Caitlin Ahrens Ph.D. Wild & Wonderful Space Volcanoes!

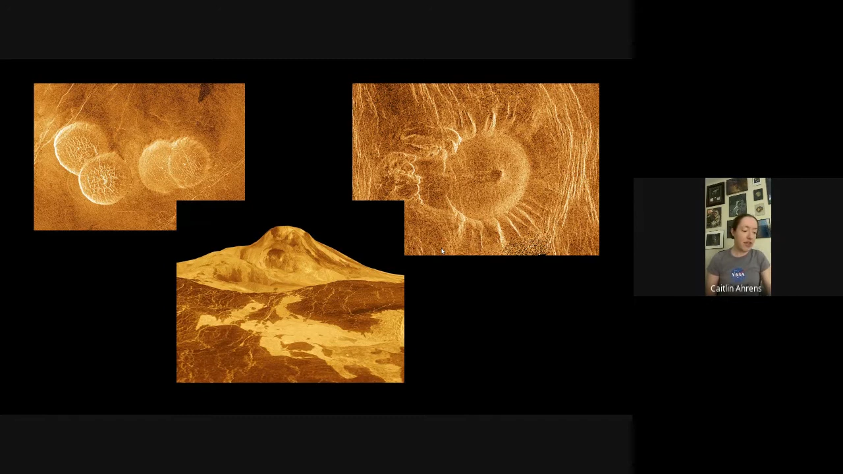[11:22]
But when I mean large, it's not that much larger. So, Mount St. Helens is about 1,300 meters, Mont Mons is about 8,000 meters. So, pretty good comparison there. Not the largest, though.